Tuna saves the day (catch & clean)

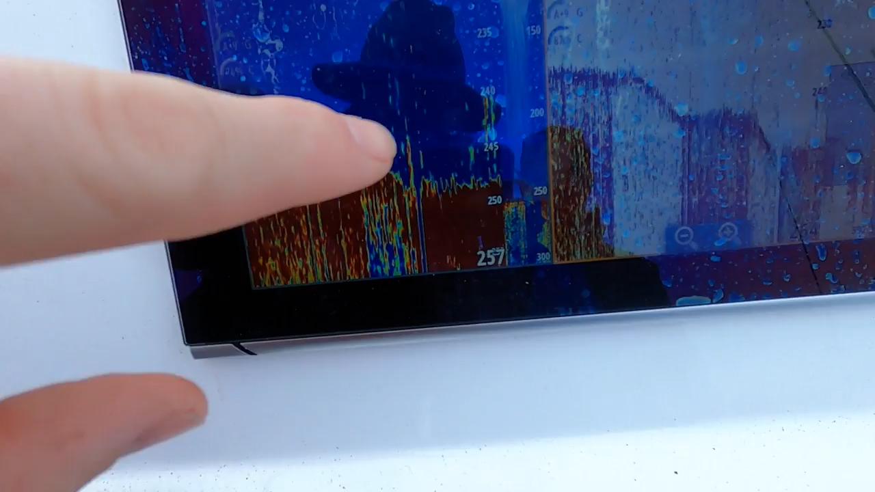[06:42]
That's fish. That is 20 meters of fish. That is 15 meters of fish, if you can count properly, which I can't. But that is fish. That's life. And that's what we're looking for.
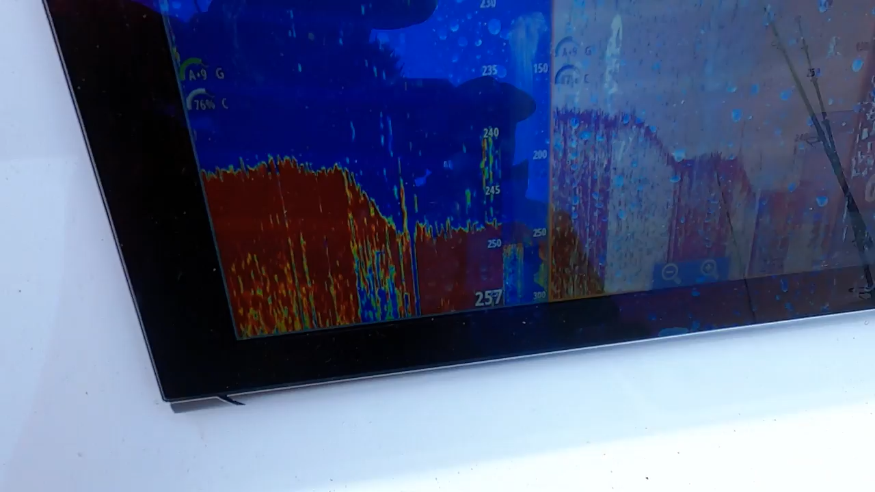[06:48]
Hopefully that just gets bigger and bigger and bigger. That's what we're looking for. You beauty. That's a good start.